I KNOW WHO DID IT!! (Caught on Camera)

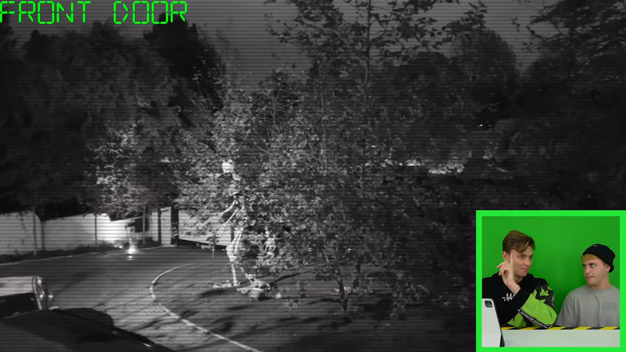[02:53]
So the way this one works is it sits above the front door of the house and it looks out front. You can see the crazy skeleton creature that we have out there. Whose car is that? I think that's my car, but that always sits here.
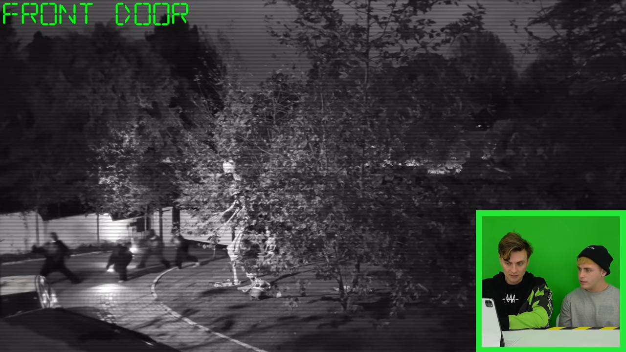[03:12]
Whoa, what? And then it goes black.
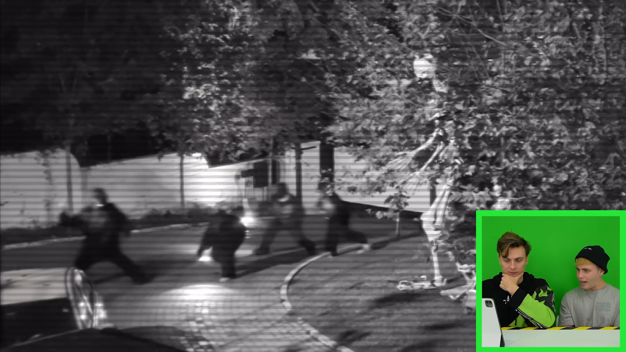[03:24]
I think Look at that. Your best frame. Yo, what is that? He's got teeth, but look how they're moving. They're kind of like popping on their legs.
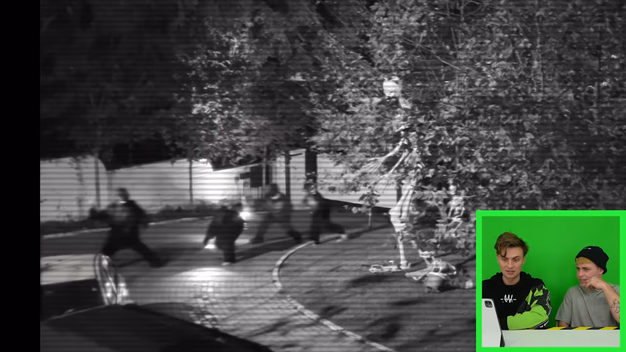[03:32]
It looks like some kind of gorilla activity. It's hard to say. I don't know.
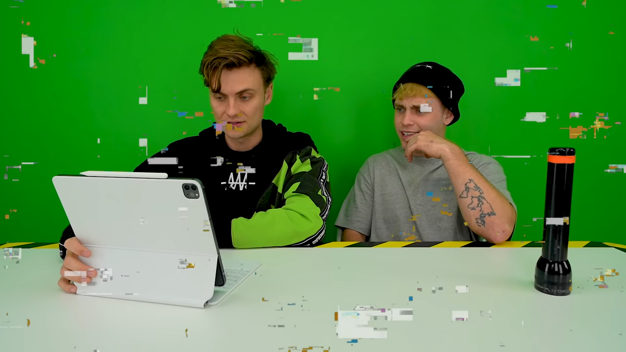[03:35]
Super weird, but they're all like looking super somewhere. Weird.
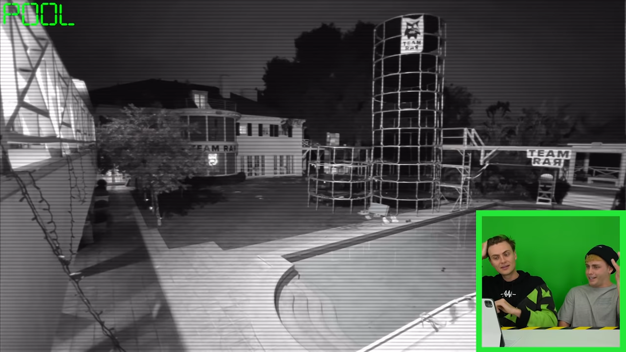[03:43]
And you can see they come to the backyard right there and they jump around. They're all holding flashlights. Heck? What's weird is they just kind of look like they're having like fun. Hanging out. Yeah, it's really weird.
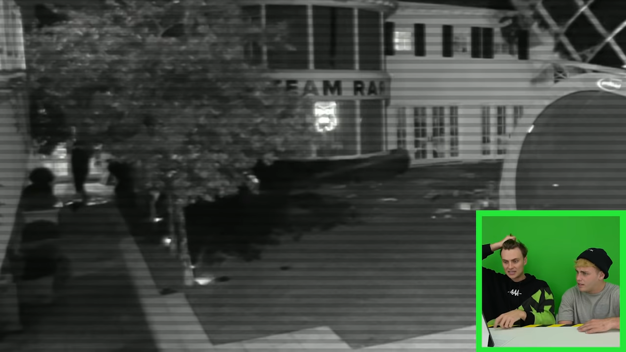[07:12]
He ran out of the way because it was going to land on them.